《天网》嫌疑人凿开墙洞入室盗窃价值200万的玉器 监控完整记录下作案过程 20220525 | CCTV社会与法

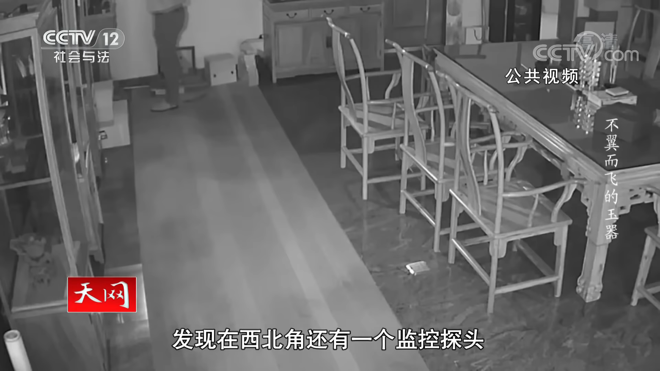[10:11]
一圈发现在西背角还有个监控他就用撬棒把这个监控摄像头给挑歪了但是嫌疑人没有发现在案发现场的西南角还有一个监控完整地记录下了他的专案过程嫌疑人应该是一名中年男子头戴 身色 牙舌帽 上身穿浅色的外套下身穿深色的裤子从监控上看身材是比较高大的 体态中等